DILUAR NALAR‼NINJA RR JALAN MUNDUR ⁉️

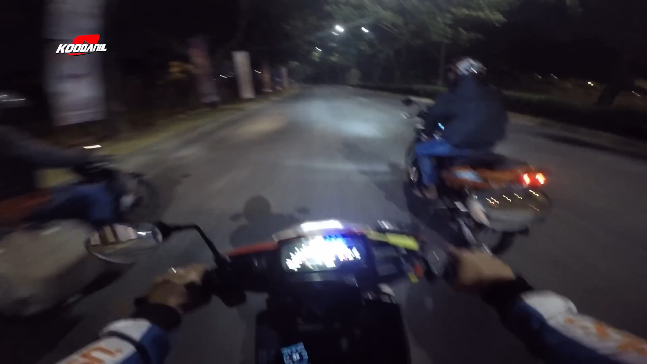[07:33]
Ya, oh iya, Pundi pasang spinner tapi kayak apa ya, kayak trondo gitu loh. Si badan spinnernya kelihatan semua dan menurut gue itu rawan untuk dicuri ya guys ya. Tinggal bermodalkan obeng, buka 3 baut langsung lepas. Makanya gue nggak ngerekomendasiin sih pasang spinner dengan baut kelihatan kayak gitu.
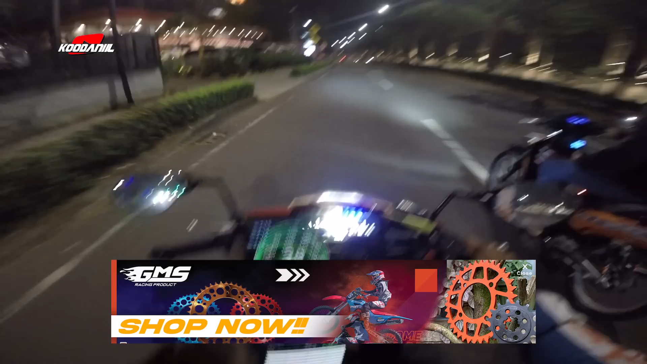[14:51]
Oke guys, top speednya nambah lagi jadi 134. Ya ada kenaikan performa ya dari apa yang gue lakuin dengan
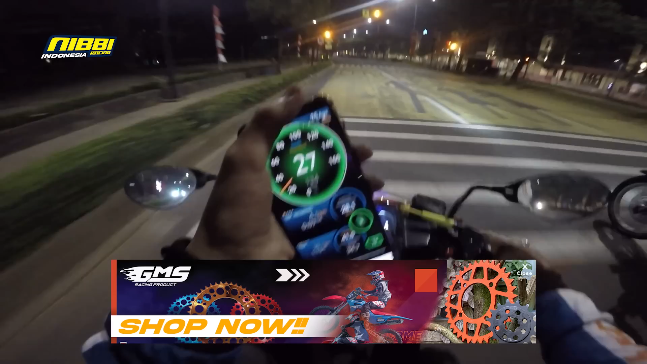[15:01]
menaikkan kompresi head dan apa lagi ya?
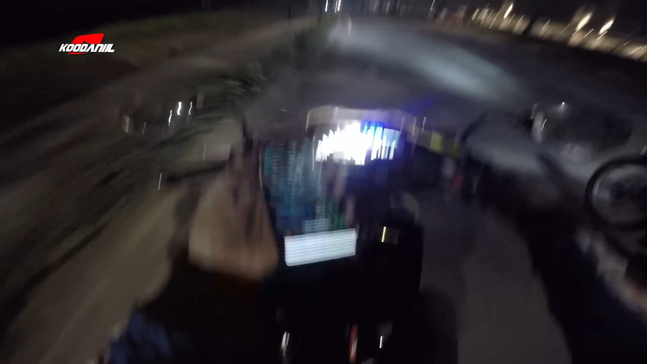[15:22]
bukaan awalannya tuh jadi jauh lebih bertenaga daripada sebelumnya ya.
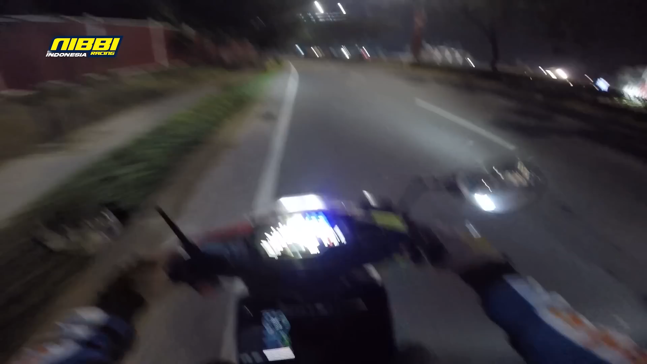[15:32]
Lah ini mah siapa cuy? Anjir, tiba-tiba kok ada matik anjir ya.
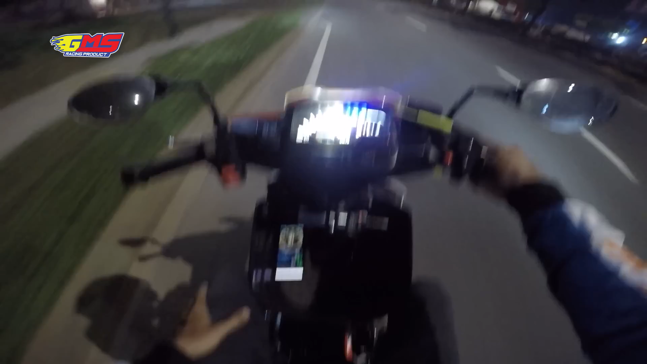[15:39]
Jadi videonya sampai sini guys, gue udah cukup puas sih dengan si Milia saat ini. Tapi tetap gue harus, gue bisa naikin main jet lagi, mungkin jadi 128 atau 130. Masih bisa diolah lagi lah.